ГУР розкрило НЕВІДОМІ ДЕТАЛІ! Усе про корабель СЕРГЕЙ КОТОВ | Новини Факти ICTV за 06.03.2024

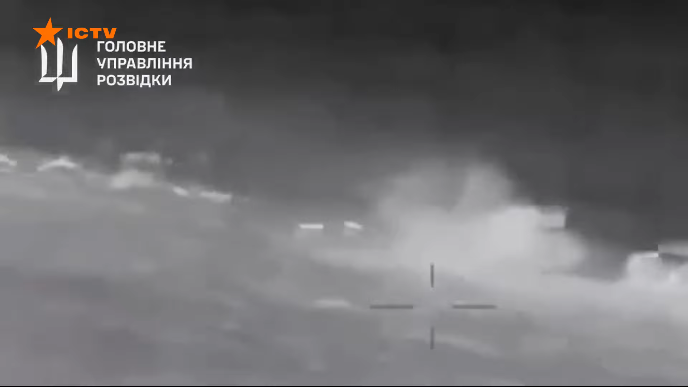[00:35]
Удар по кораблю завдали морськими дронами Магура біля Керченської протоки,
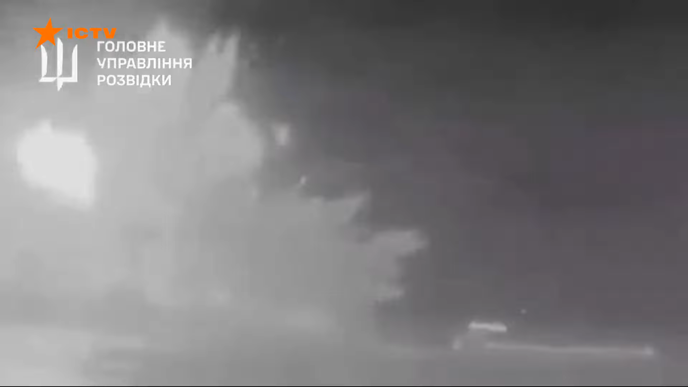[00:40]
який нині контролюють окупанти.
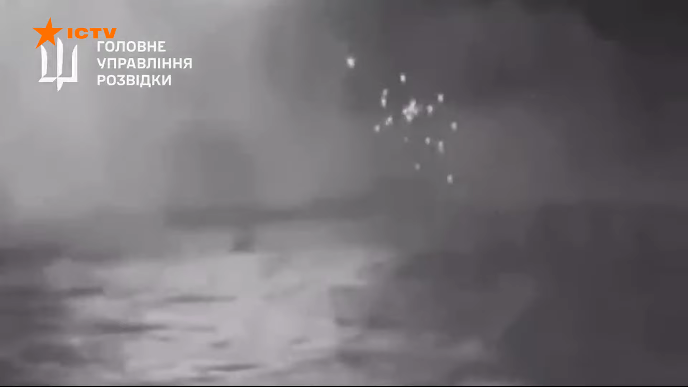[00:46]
Було 5 прямих влучань, вдалося пошкодити корму правий та лівий борти корабля.
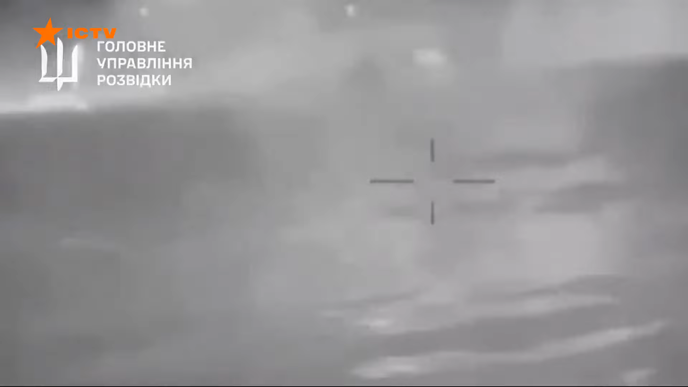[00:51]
Вартість утилізованого російського патрульного судна – майже 65 мільйонів доларів.